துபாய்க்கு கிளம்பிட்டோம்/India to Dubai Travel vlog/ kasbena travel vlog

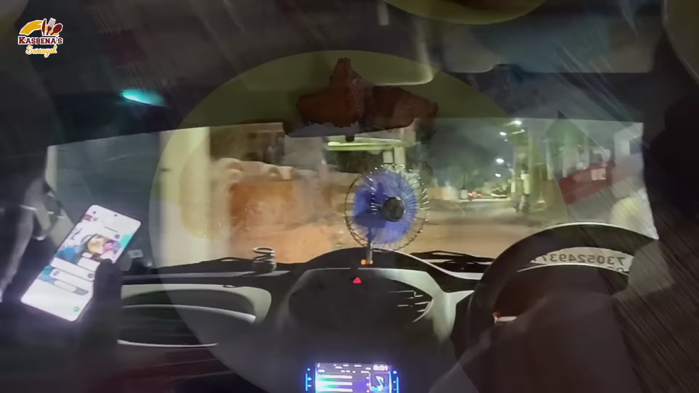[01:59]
ஸோ நைட்டு 8 மணி போல் வந்து பார்த்திங்கன்னா நாங்கள் கிளம்பிட்டோம்.
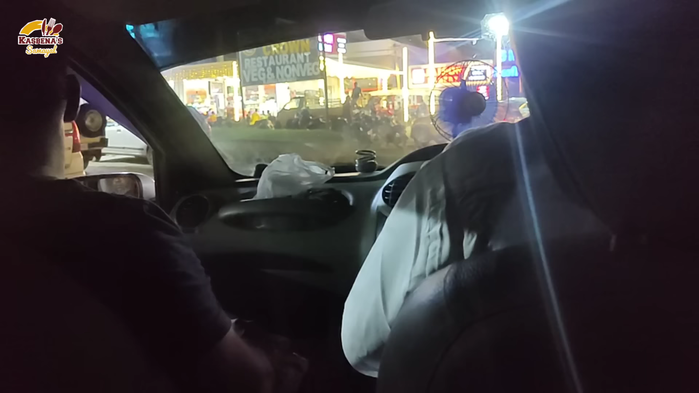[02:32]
ஸோ இப்போ வந்து சாப்பிட்றதுக்காக தான் வந்து பார்த்திங்கன்னா ஒரு ரெஸ்டாரண்ட் வந்திருந்தோம்.